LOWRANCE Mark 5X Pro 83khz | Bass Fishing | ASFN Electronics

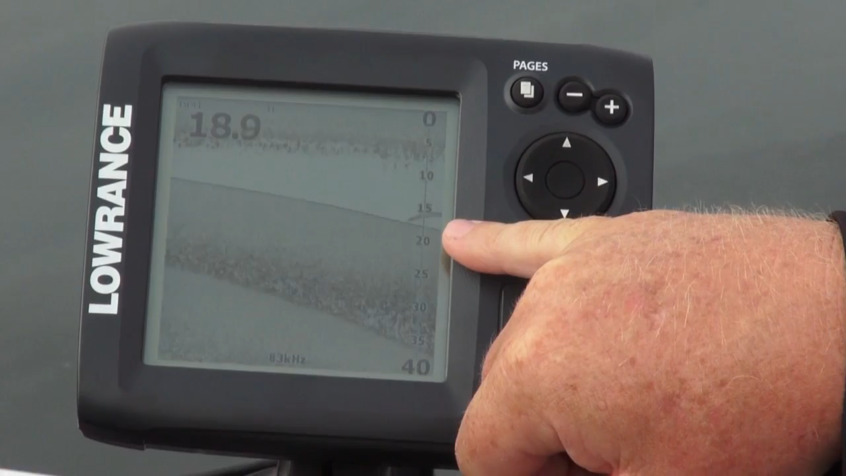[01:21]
You can see from quite a distance away we start seeing the the arch from the tennis ball quite clearly and now we're going over the brush pile.